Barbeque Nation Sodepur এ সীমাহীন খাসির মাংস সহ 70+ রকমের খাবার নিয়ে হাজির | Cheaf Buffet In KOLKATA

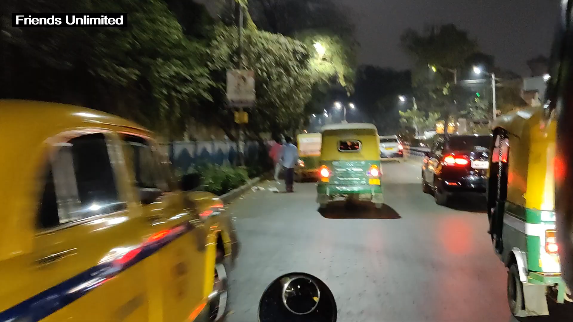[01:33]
সাবস্ক্রাইব করো আমরা এখন বুলেটে করে বেরিয়ে পড়েছি সামনেই রয়েছে টালিগঞ্জ মেট্রো তারপর টালিগঞ্জ ফাড়ি
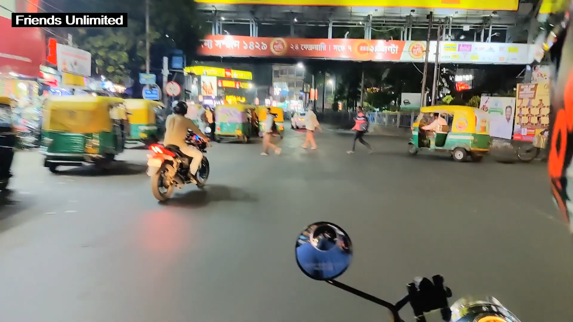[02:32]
সামনে এখন উল্টোডাঙা মোড় এরপরে শ্যামবাজার মোড় পড়বে